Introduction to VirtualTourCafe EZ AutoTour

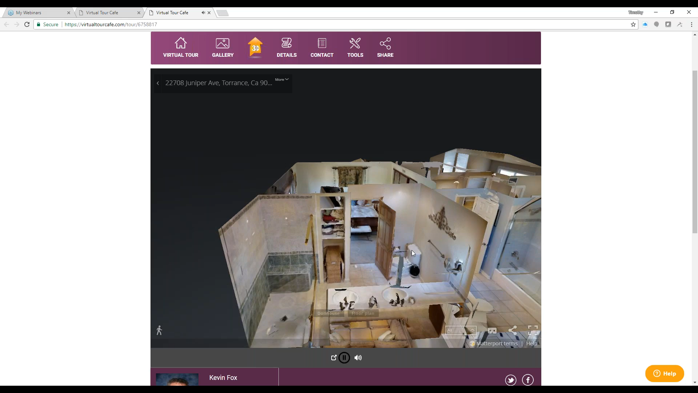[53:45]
it's going to take the viewer into the 3d tour where they can click and walk through this house
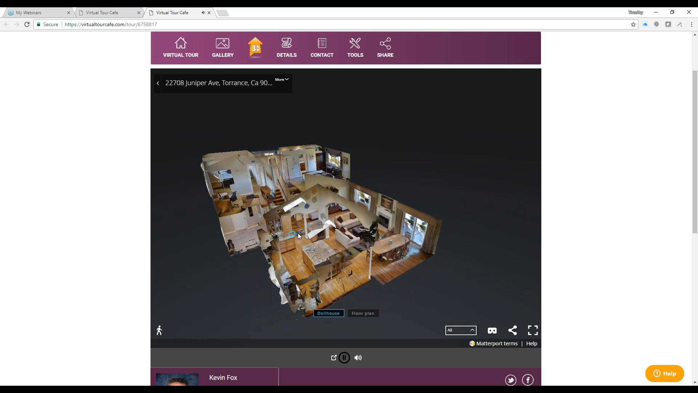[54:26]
really gives the buyer a way of viewing a property by
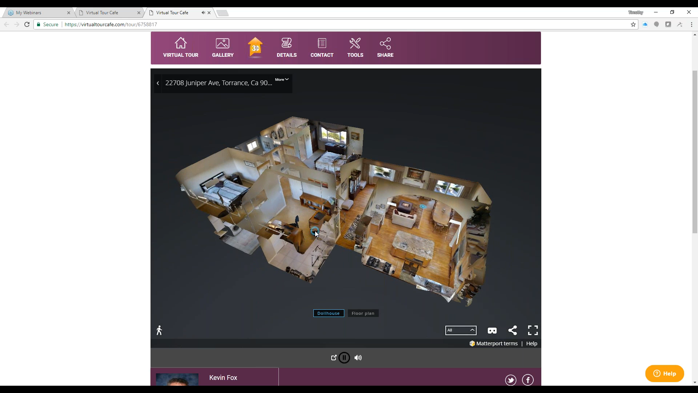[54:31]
simply scrolling in moving this up down left right all around and anytime they want to go to a different room they simply click on it and it zooms them into that